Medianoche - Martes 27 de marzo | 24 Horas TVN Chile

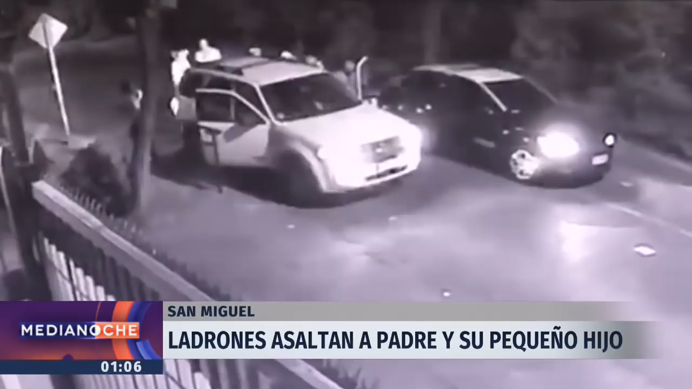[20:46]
madre cuando se aprestaba a subir a la camioneta Ford Blanca es atacado por quienes
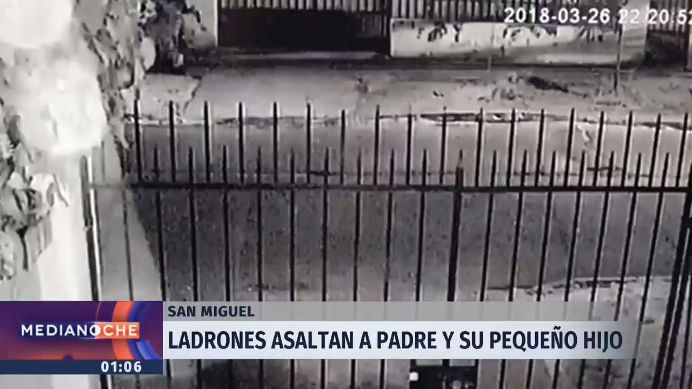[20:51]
bajaron de este taxi los segundos posteriores se ve al niño corriendo a protegerse